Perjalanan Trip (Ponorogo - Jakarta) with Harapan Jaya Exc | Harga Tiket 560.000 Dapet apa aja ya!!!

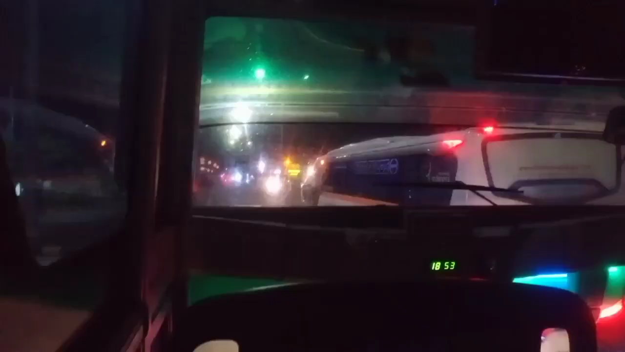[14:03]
Ini jam 18.55 ini kita lewati rumah makan Duta 3 Ngawi. Nanti kita servis makannya di situ ya. Kita lurus terus ya untuk masuk ke Terminal Kertanegoro Ngawi ya. Cuma kenapa? Karena setiap bis dari arah timur maupun
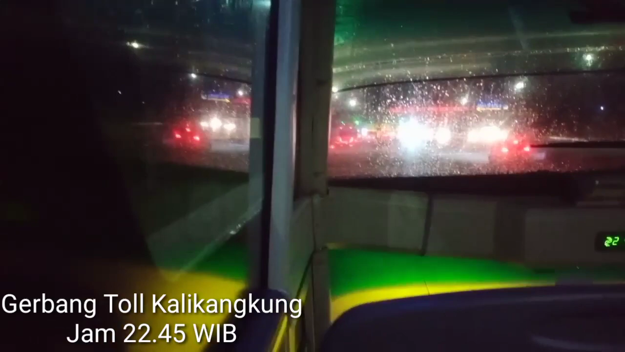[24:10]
Kita tiba di gerbang tol Kali Kangkung nih. Ini kita keluar dari tol Semarang Batang di galeri ya, guna untuk